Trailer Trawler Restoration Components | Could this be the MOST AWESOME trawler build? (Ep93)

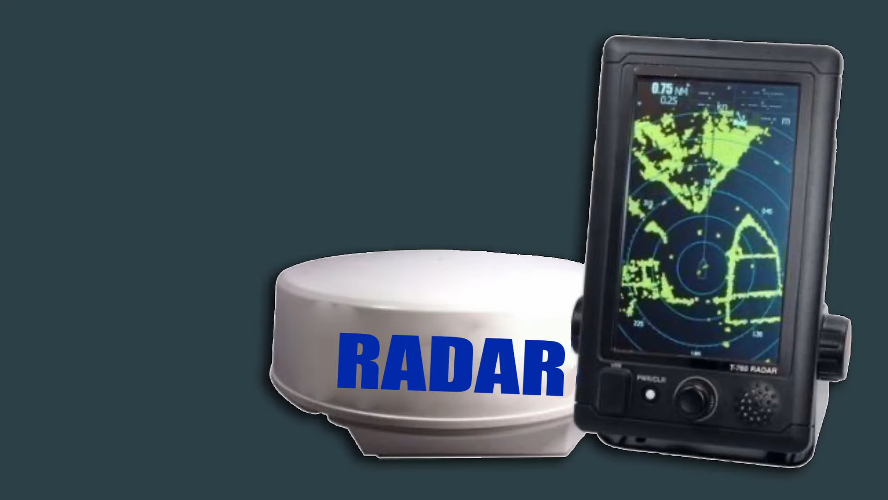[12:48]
and the question is whether or not this will be integrated into some sort of a chart plotter. The real question is, what sort of chart plotter do I have?
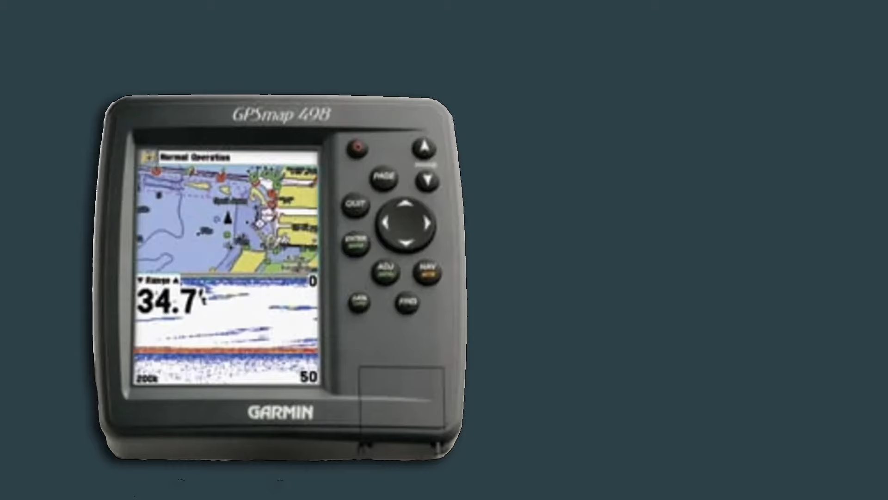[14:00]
My boat also came with what's called a Garmin 498 Sounder. It's a combination depth sounder and fish finder.
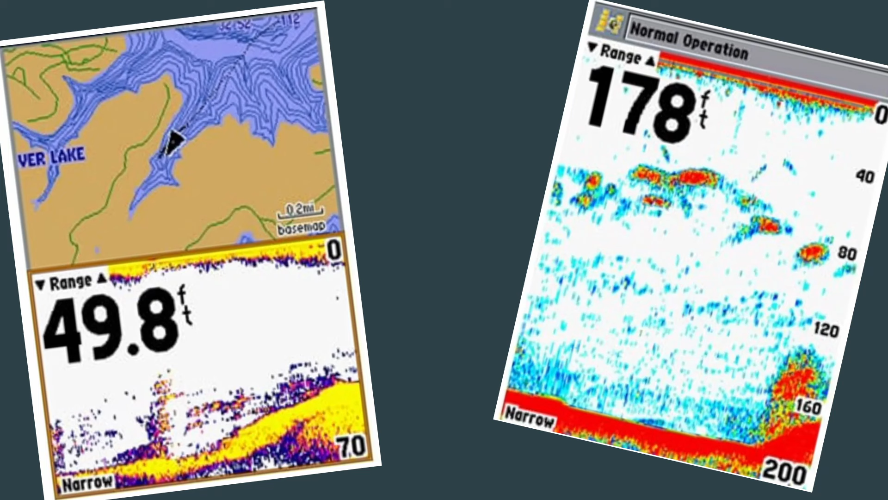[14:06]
It has a color display. It also has some limited chart plotter functions.
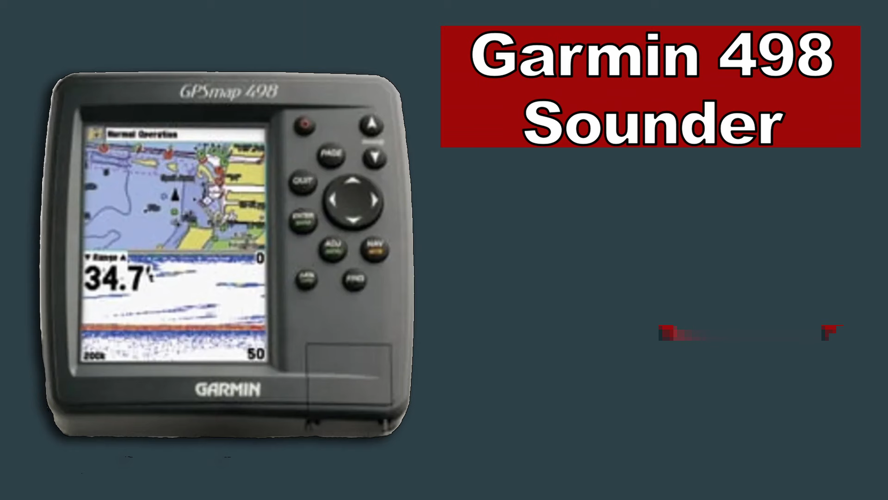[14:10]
This unit is still good today.
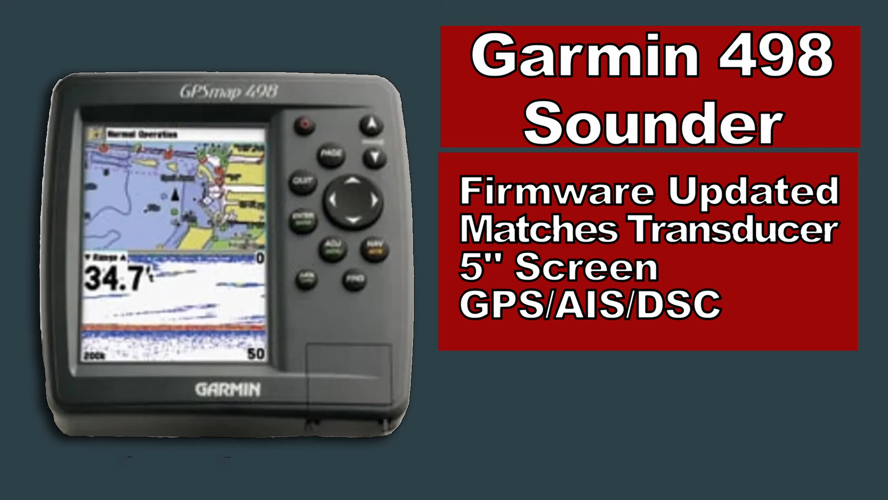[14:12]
In fact, it matches the new transducer that's inside the hull. I think I'm going to keep this unit for redundancy because I like having a dedicated depth sounder. One of the things I'm going to have is a boat horn.